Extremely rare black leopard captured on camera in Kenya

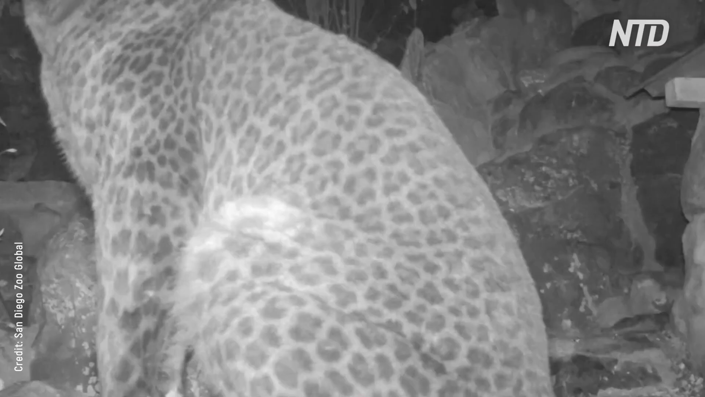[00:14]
According to National Geographic, the extremely rare animal has melanism, where the body produces too much pigment.
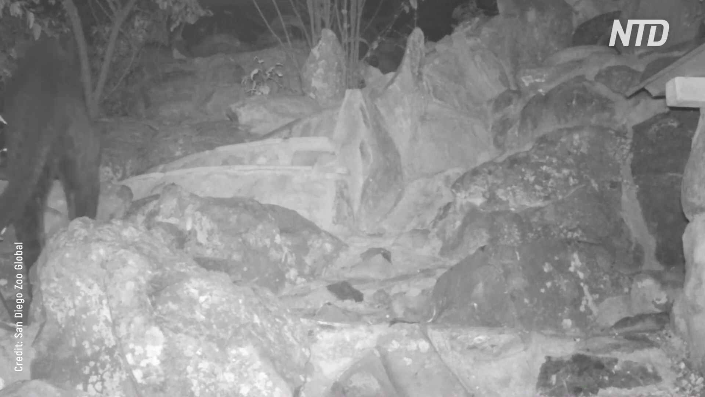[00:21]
It noted that it's the first time a black leopard has been seen in Africa in 100 years, and most sightings of the creature occur in Asia.